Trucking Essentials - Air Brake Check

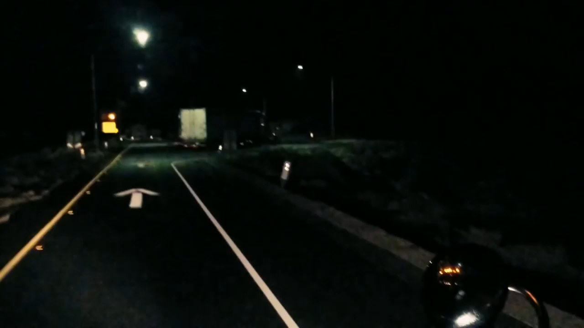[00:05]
What's going on? These niggas ain't brake checking. These niggas snap napping. That's what they doing. There ain't nothing wrong with that. Gotta wake the fuck up.
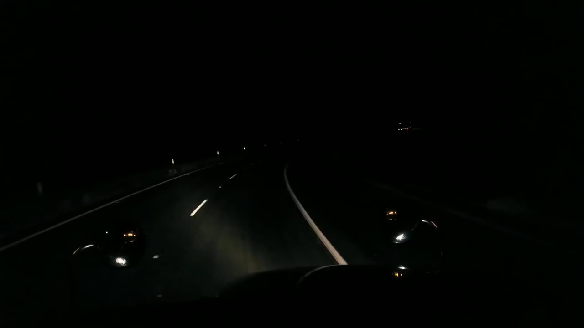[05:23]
So, I can essentially cruise around this motherfucker at about, I'm doing 32, 33 right now. And that's cool. You know, I mean, I'm not in a rush. It's dark out here. And I don't know what kind of shit might jump across the highway up here, if anything at all. Matter of fact, let me go up a little bit more on my cruise. Let me make it a nice, even 30 for now. And the 6% ain't bad, but there's a truck up in front of me who keeps, like, slamming all the brakes.